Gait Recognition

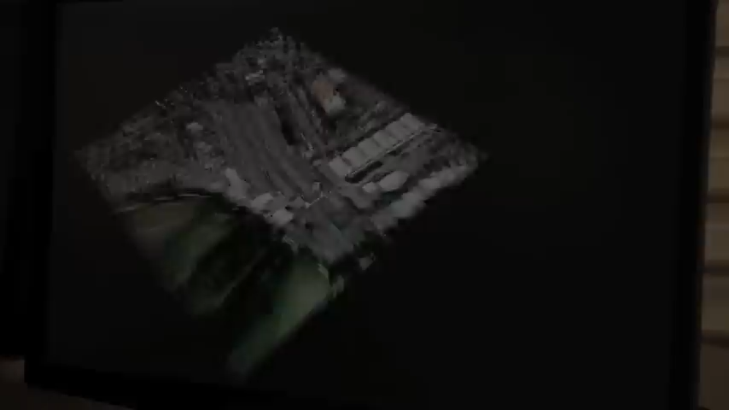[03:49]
It provides a security control room with a better spatial understanding of events and locations You know there are M.A. Really dug the meaning ofootho SYS and I could just say wow there are the remains of the levels. But that's why it works! Thank you.